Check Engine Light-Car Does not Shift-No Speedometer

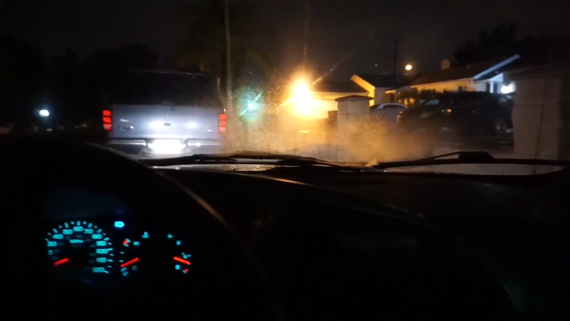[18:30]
all right guys that's gonna be the end of the video right here no more check engine light speedometer is